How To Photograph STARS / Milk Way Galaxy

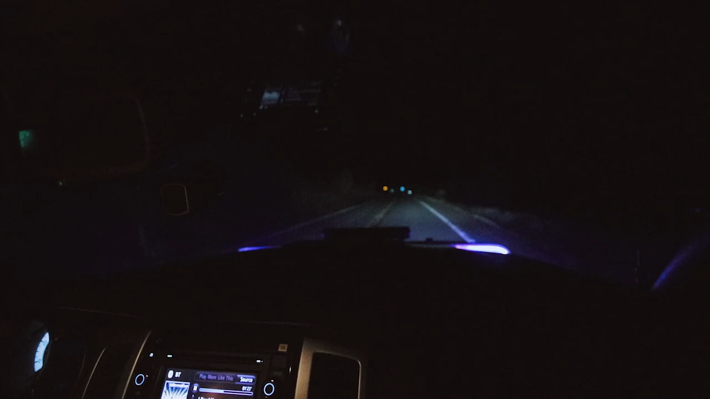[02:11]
this is what it looks like with your brights on, and then this is what it looks like with our headlight, he's a little guy,
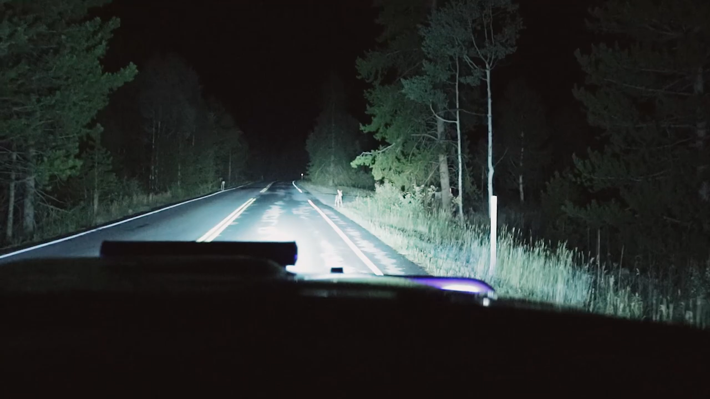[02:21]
he's like, mom, I can't see, he's like, don't look at me,